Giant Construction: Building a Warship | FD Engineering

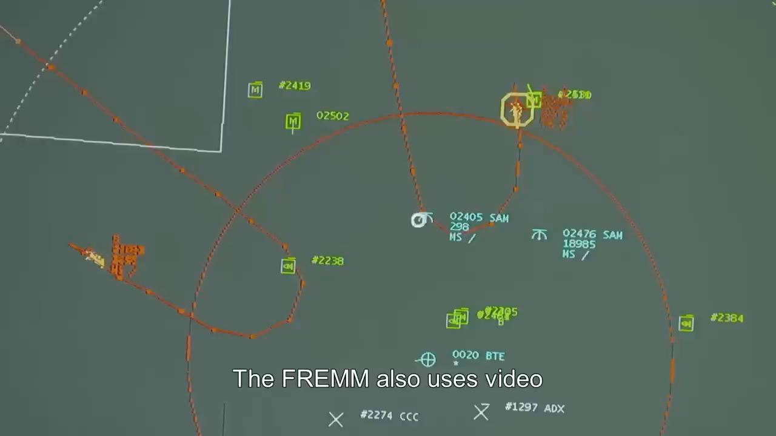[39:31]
La FREM, comme moyen d'intention en surface, possède également des moyens vidéo,
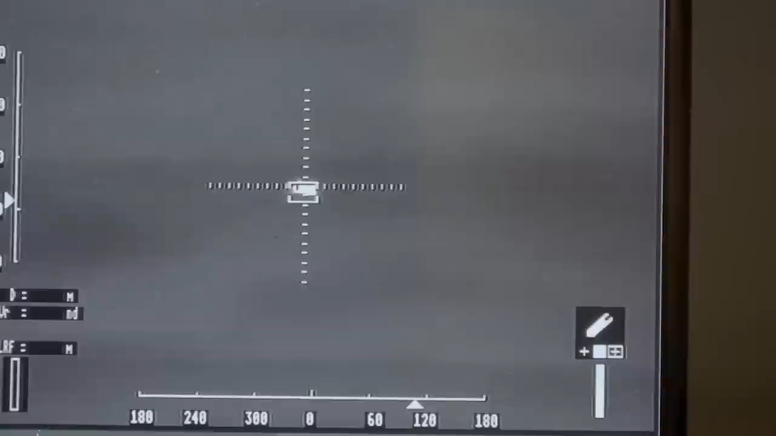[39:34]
donc quasiment à 360 degrés autour de la FREM, qui sont très performants, donc de nuit comme de jour. Un avion de chasse moderne dépasse les 2000 km.
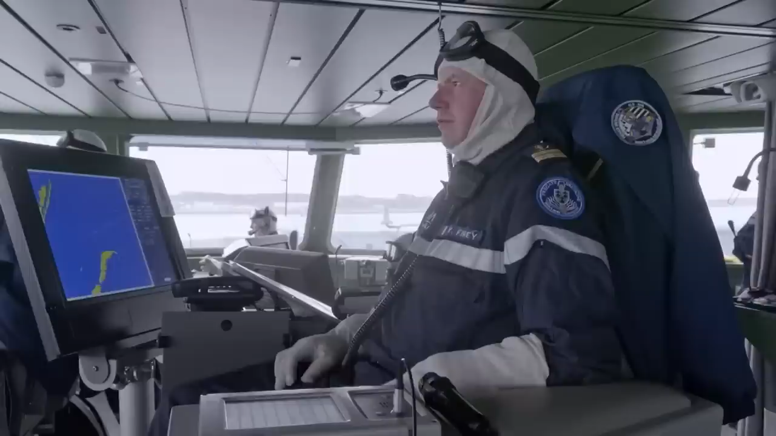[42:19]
Les nombreux capteurs disposés tout autour de la FREM fournissent aux marins toutes les informations sur la distance,